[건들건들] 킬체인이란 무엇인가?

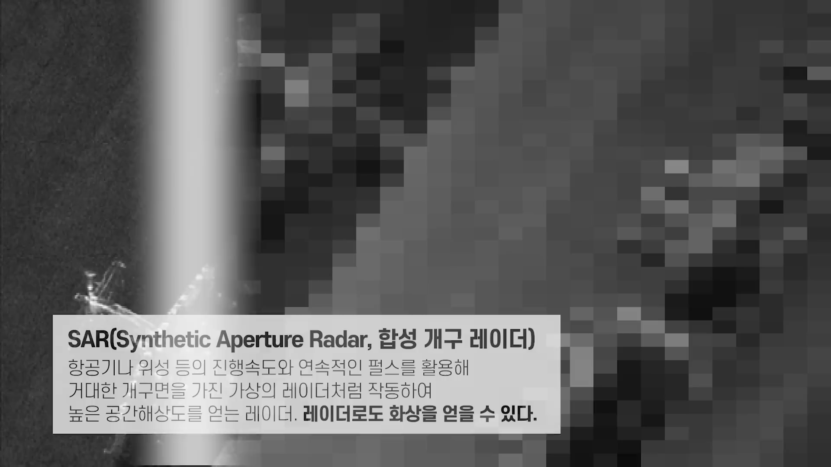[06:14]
이러면 목표물의 형상까지 확인할 수 있는 크고 비싼 합성개구 레이더만이 유일한 선택지가 됩니다.